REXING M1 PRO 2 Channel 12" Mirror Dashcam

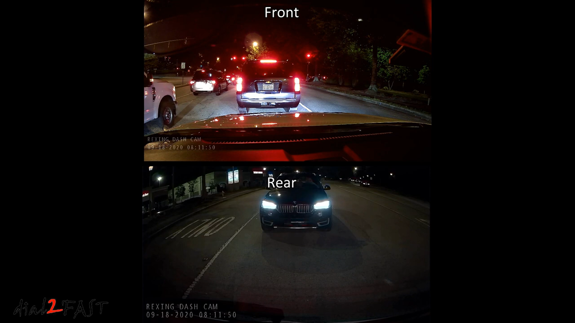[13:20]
As you saw in the video, this REXING M1 Pro rearview mirror dash cam is a very good performer.